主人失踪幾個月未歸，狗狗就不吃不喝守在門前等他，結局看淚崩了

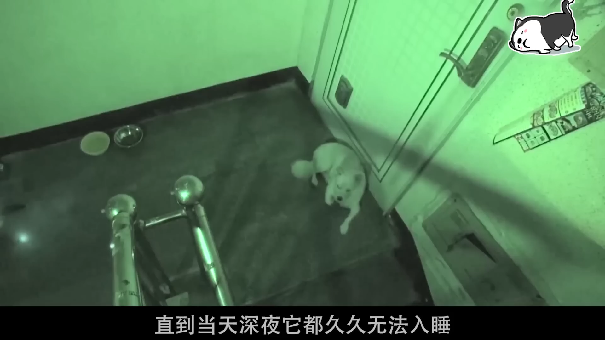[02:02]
小白狗捶着尾巴回到楼里依靠在家门前看起来特别失望直到当天深夜他都久久无法入睡一直养着脖子钉向紧闭的房门突然间他高高跳起试图用嘴巴去够门把手一次没有成功就后退几步再试一次整整一夜狗狗就像不知疲倦一样反复尝试直到再也跳不动了就重新趴回地面眼角似乎还闪烁着泪花他就这样一直熬到白天当大姐从楼上下来时狗狗还缩在墙角里面连起身迎接的力气都没有了